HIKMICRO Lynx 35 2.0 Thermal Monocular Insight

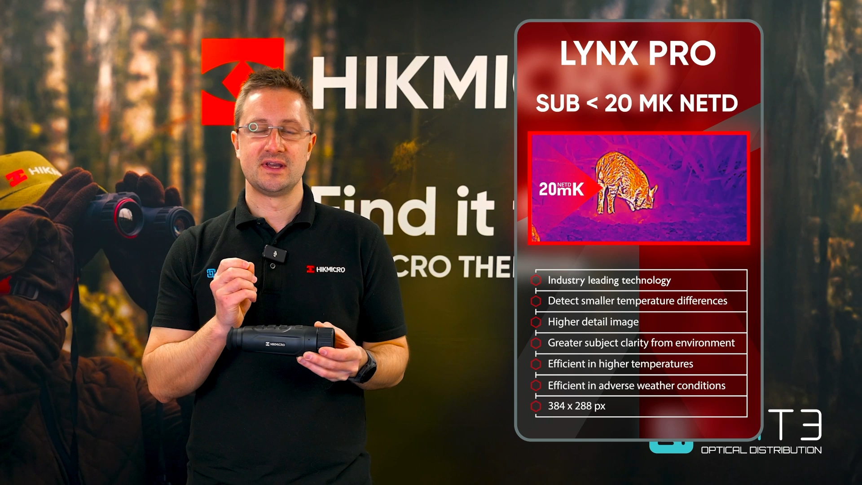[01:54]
The smaller the temperature difference it can measure the more detail it builds into the image. That delivers more detail in your heat source but also in the foreground and the background giving you a more accurate picture not only of your heat source but also its situation and its distance from you. The other advantage of a lower net D higher performance sensor is it will continue to work better in harsh conditions like rain or fog where the signal is interrupted from your heat source.
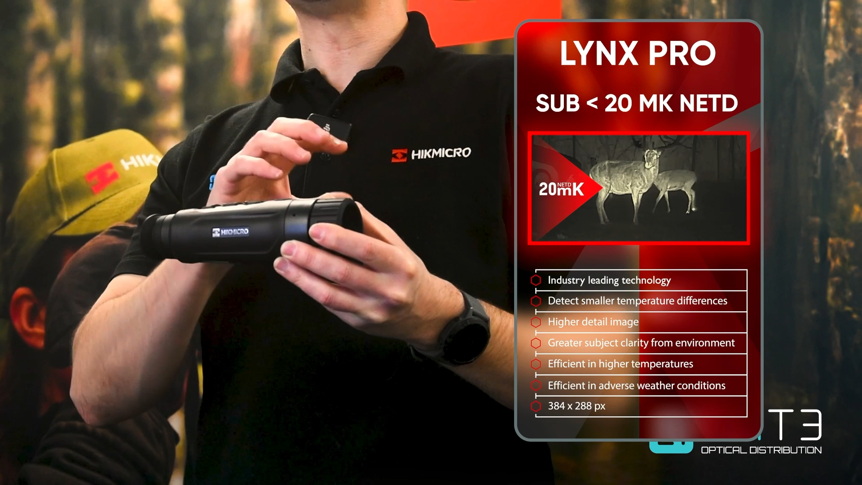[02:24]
This is able to measure those smaller differences and it continues working even in those really challenging conditions.
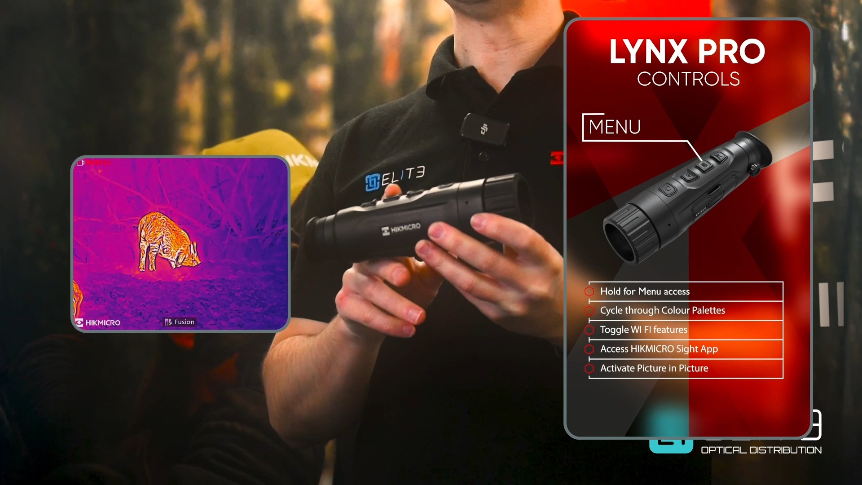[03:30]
That allows you to access the advanced features like the Wi-Fi which allows you to connect to Hike Micro's excellent Hike Microsite app.
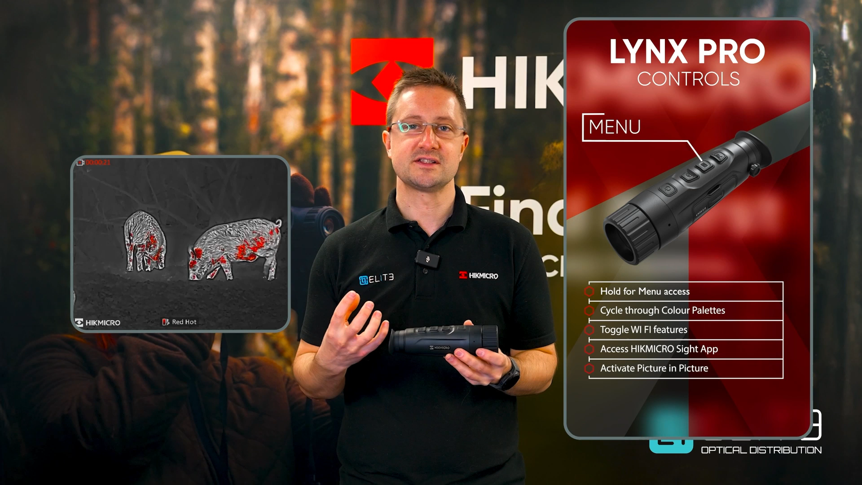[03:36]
You can also activate the picture in picture which gives you a higher magnification
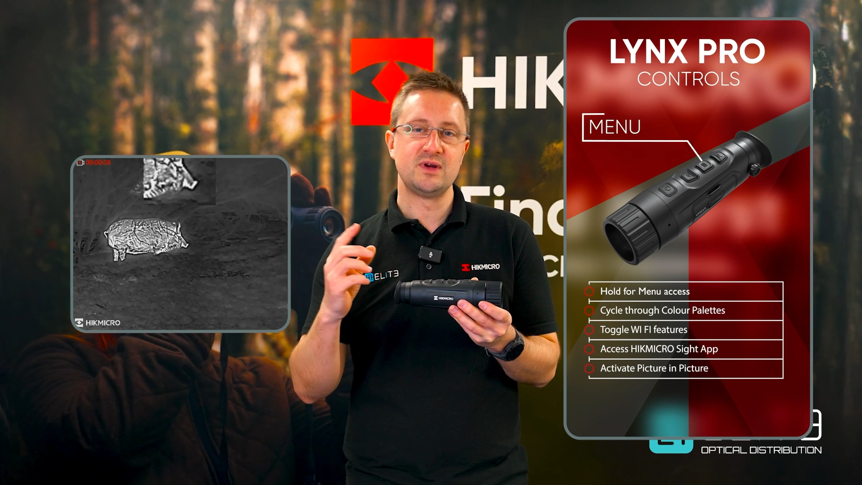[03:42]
window at the top of the screen and allows you to scan quickly but also pick out the detail in that picture in picture window.
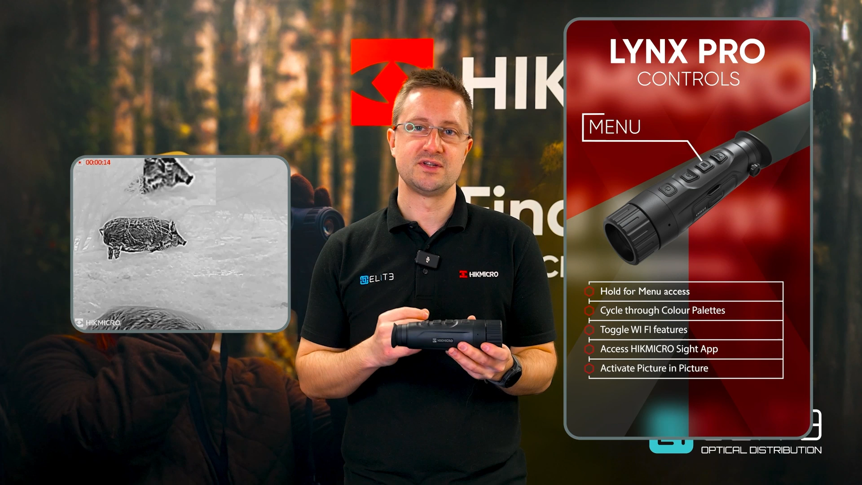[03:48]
Coming back again and we've got the magnification control.